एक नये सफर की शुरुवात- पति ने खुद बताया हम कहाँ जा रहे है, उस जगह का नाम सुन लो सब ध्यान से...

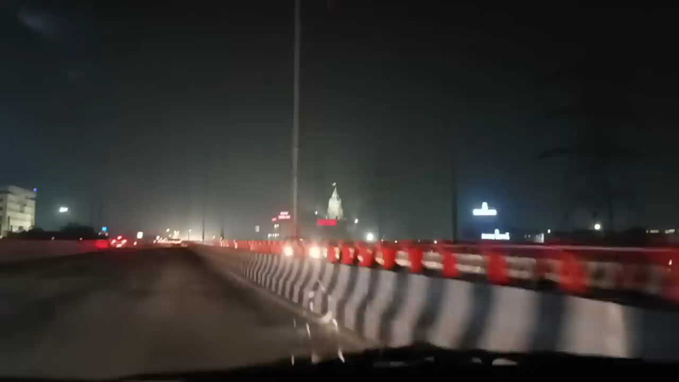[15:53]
अभी हम लोग जा रहे हैं वापस, लेट नाइट हो गई है। और ये देखिए यही टेंपल है जिसके अभी मैंने आपको दर्शन कराए थे। लेट नाइट हो गया तो सब बंद वगैरह हो चुका है, काफ़ी थकान हो गई थी।